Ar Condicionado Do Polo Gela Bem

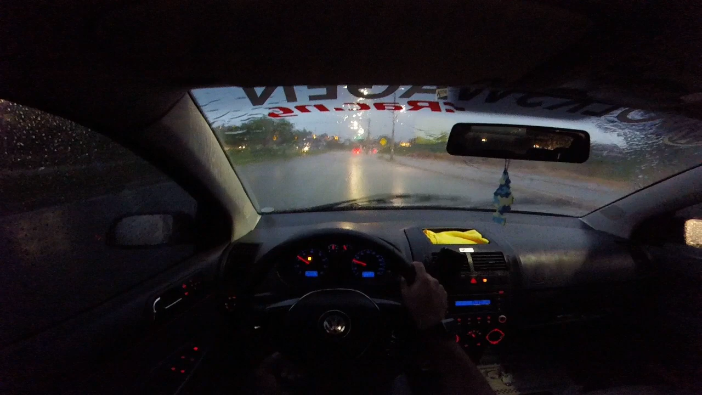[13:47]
Olha aí Forte, hein Caramba, velho
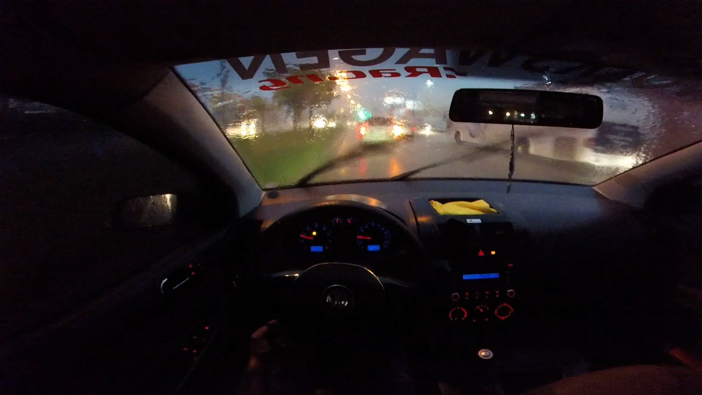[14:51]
Nossa Tá muito forte, rapaziada Você é louco Olha isso Nossa senhora Tá muito forte, rapaziada Vocês não tem noção, cara
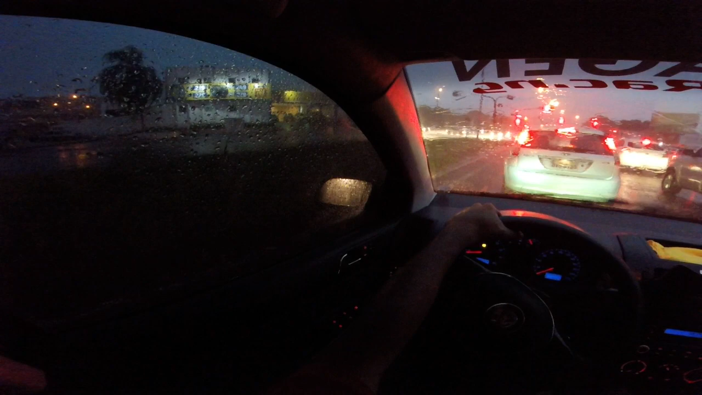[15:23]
Tomara que ali na frente Não esteja alagado, cara Se tiver, ferrou Mas eu acho que não tá não, cara Eu acho Tá roça que não dá pra ver nada, cara Nossa, de verdade Vamos sair desse ponto aqui, cara Senão não vai ficar na alagamento
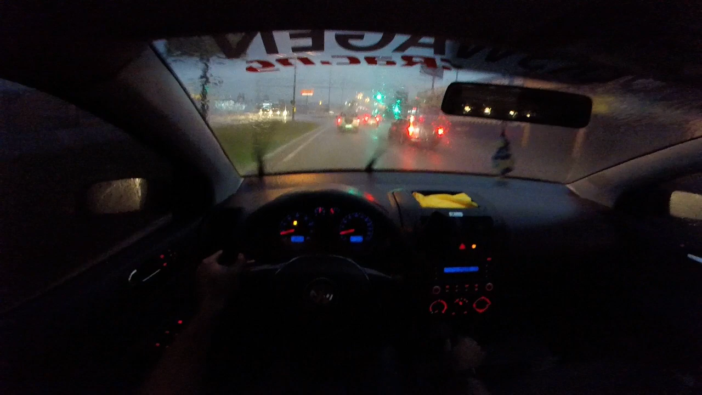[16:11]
Tá muito forte, cara Muito forte, de verdade, rapaziada Não tá dando pra ver nada Eu não tô vendo nada, cara Nossa, de verdade Tá osso, rapaziada Tá osso A chuva tá muito forte, cara
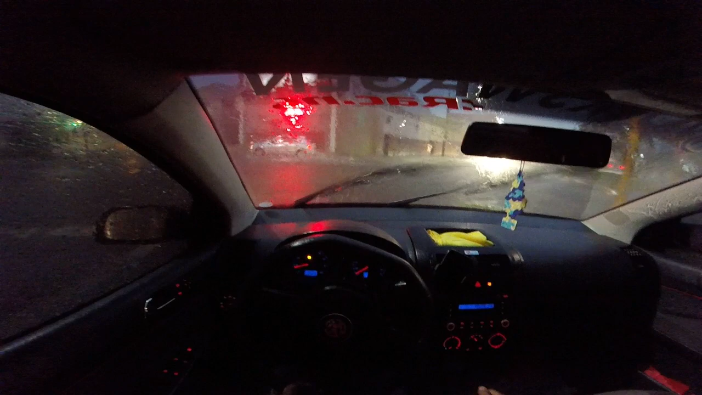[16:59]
Nossa, velho do céu Olha o alagamento já Começando Olha ali fora Nossa senhora Rapaziada Você tá louco Nossa, que chuva, cara Olha